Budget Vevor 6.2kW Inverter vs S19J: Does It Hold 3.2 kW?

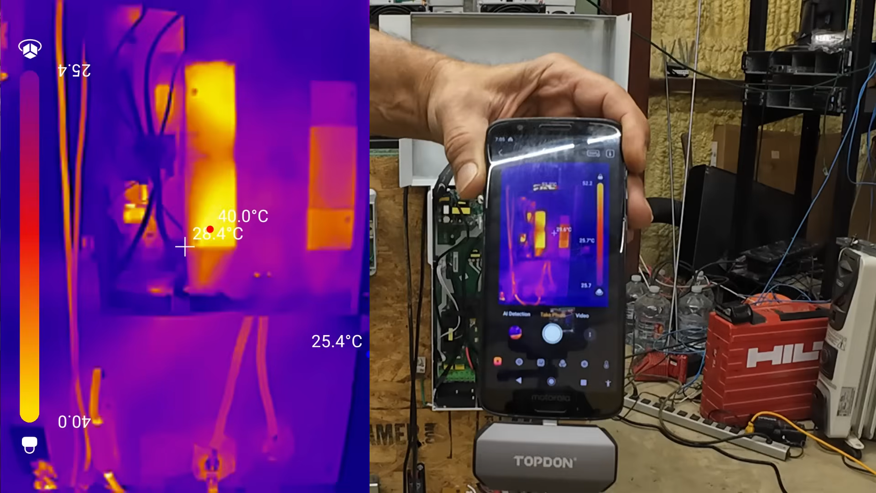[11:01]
On screen: max 40.0°C
there's the inverter, there's the inverter, 52C 52C 52C
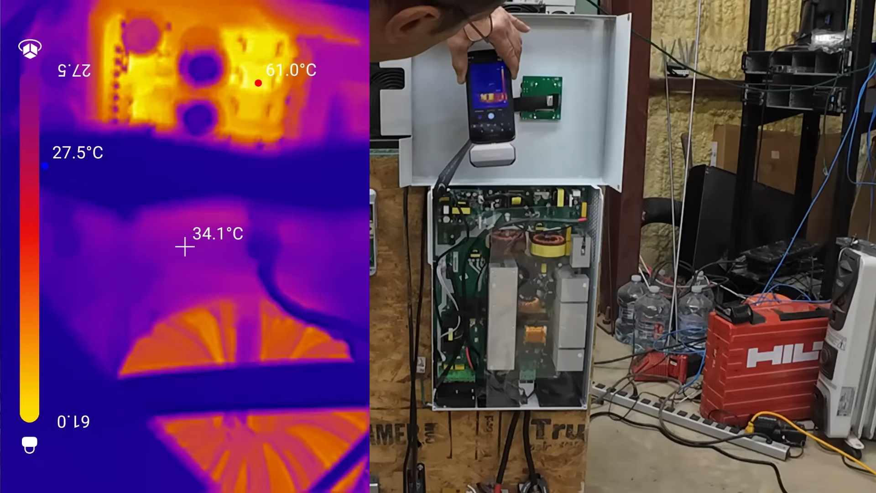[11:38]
On screen: spot 34.1°C
54C 53C 53C 54C 53C 54C